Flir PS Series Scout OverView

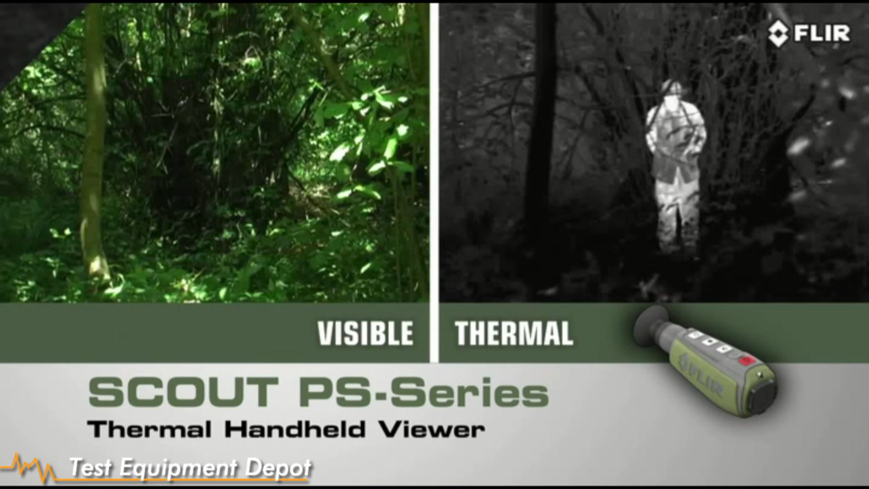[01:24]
Peer deep into the woods or heavy underbrush to see what's out there.
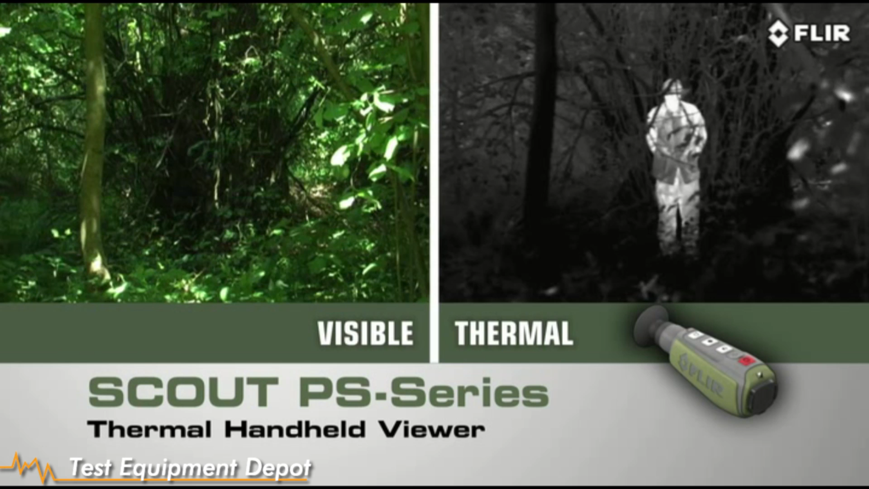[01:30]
Detect those in camouflage, and even see through light fog, smoke, and trail dust. And the Scout PS Series isn't just for the trail. There are dozens of at home, on the water, or on the go uses too.
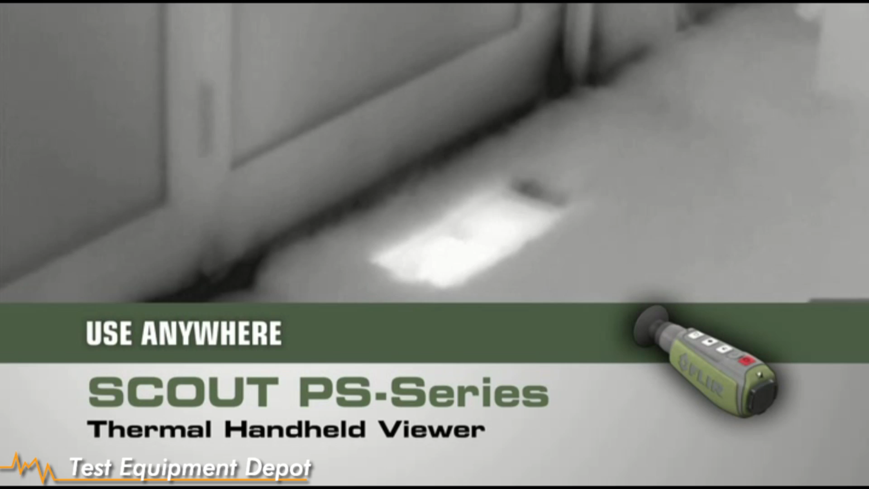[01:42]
If you can't bear to miss a thing while exploring the great outdoors, you need a Scout PS Series thermal handheld in your pack.